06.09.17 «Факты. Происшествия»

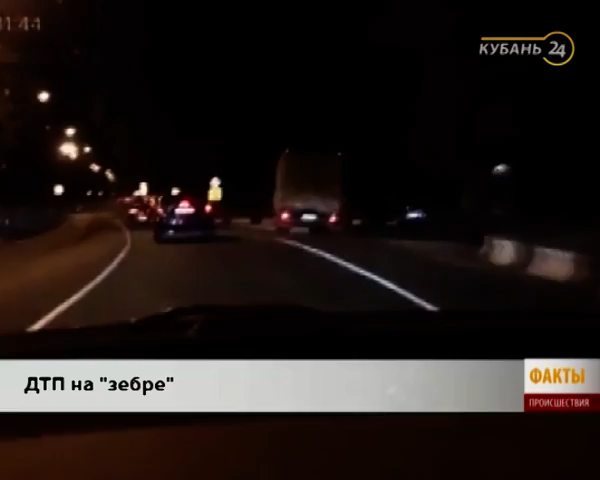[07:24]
Момент столкновения запечатлел видеорегистратор машины, которая остановилась перед зеброй, чтобы пропустить пешехода. На кадрах видно, как снижают скорость и другие авто. В этот момент байкер решил обогнать легковушки. Он сбивает на переходе девушку. К счастью, она сильно не пострадала. Очевидцы помогли и подняться, и дойти до остановки, чтобы прийти в себя.